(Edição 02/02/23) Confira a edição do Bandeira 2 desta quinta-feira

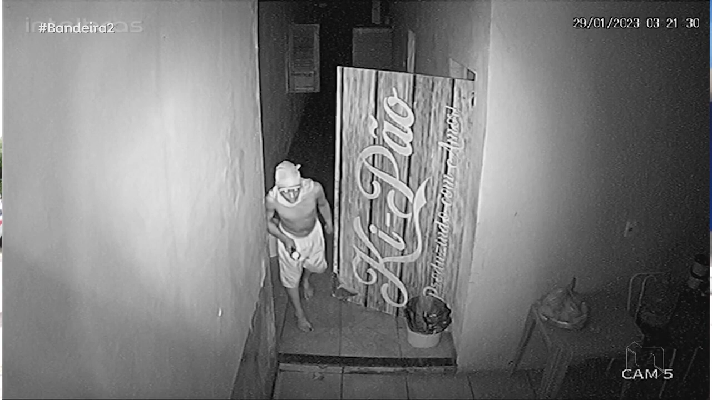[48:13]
da lanterna para clarear o caminho vê que ele chega pisando devagarzinho sem dó sem tranquilo não tem preocupação e aí eles fazem uma
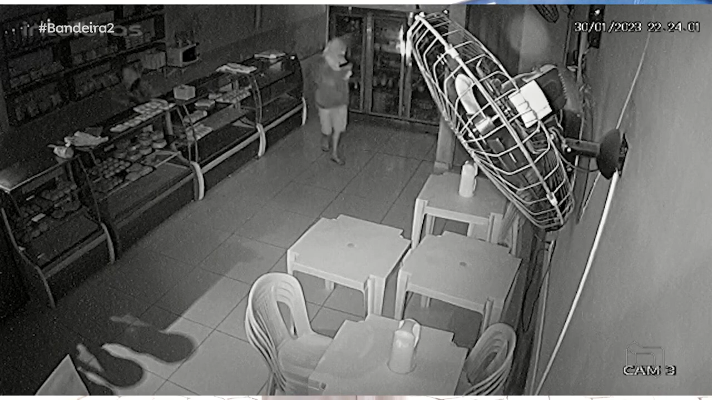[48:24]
vistoria tranquilo dá para você também já perceber que um deles está usando uma arma além de fazer o arrombamento que já é um crime ele está usando aí uma arma na mão um dos um dos dos indivíduos vai até ao
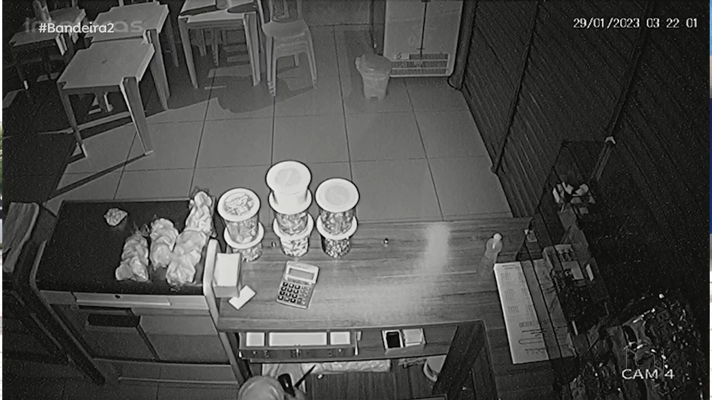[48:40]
caixa e aí ele faz um limpa e alguns trocados que ficaram dentro do caixa vocês vão ver agora o